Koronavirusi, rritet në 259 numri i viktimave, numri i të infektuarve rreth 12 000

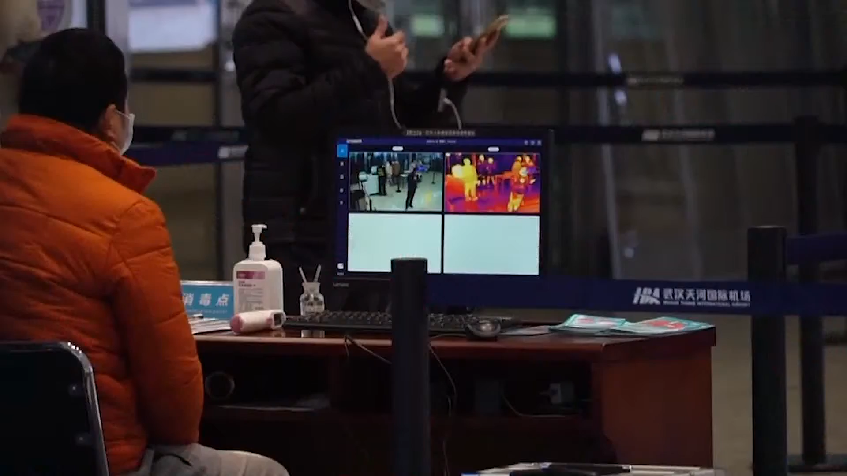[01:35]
Në Rumani, Ministria e Shëndetësisë po operon në aeroporte me kamera skanimi termik të afta për të zbuluar pasagjerë të sëmurë. Maqedonia e Veriut gjithashtu ka vendosur kamera skanimi në aeroportin e saj kryesor në Shkup.